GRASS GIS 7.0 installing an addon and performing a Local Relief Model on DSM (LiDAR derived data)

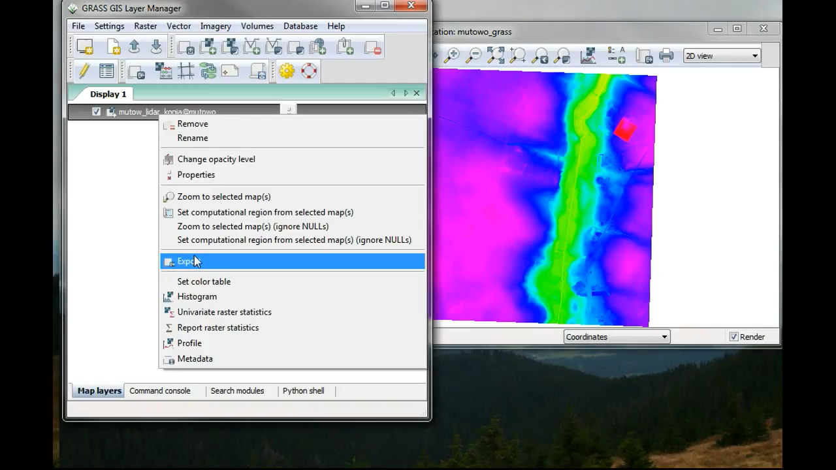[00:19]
First I will change the color table.
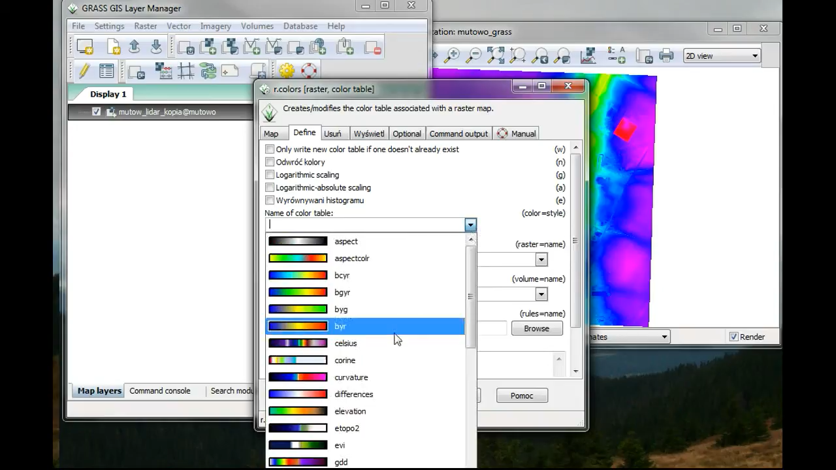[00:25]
I will put it to grey and then run.
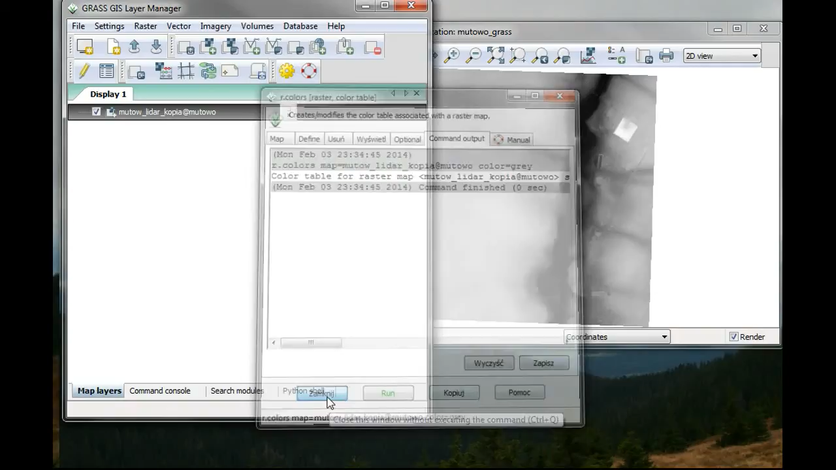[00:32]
Ok, so this is how my data looks like. And now I will go to command console and RIG extension.
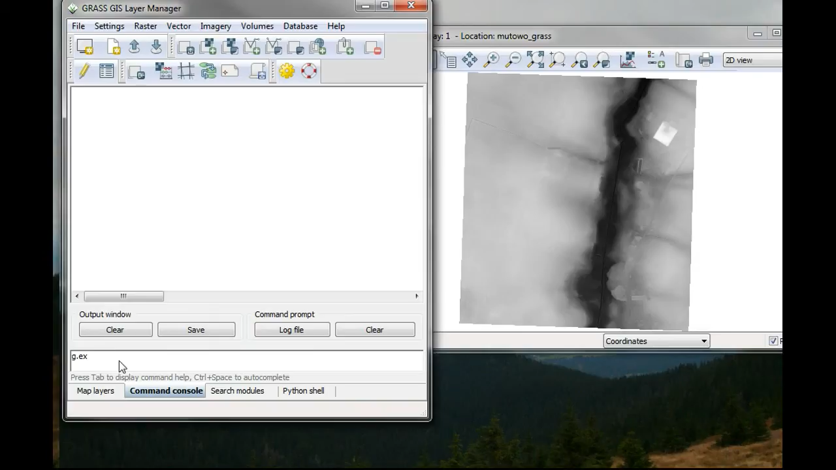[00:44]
And now hit the turn button.
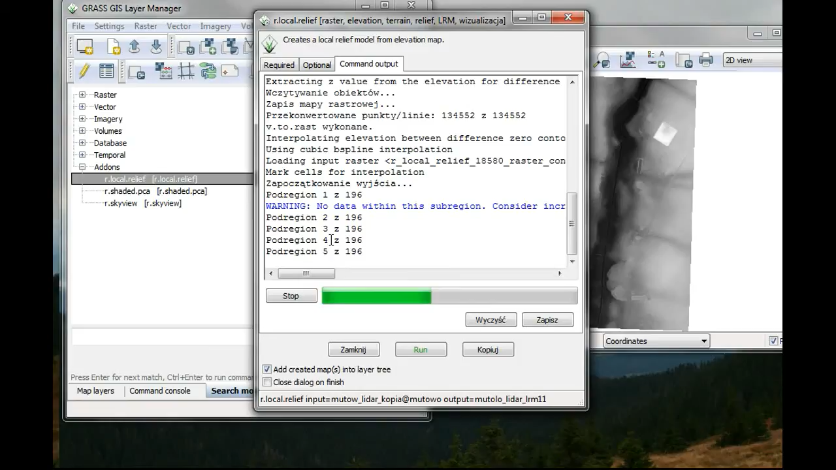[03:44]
Your local relief model should appear right here. So I'll see... I have already performed few of these.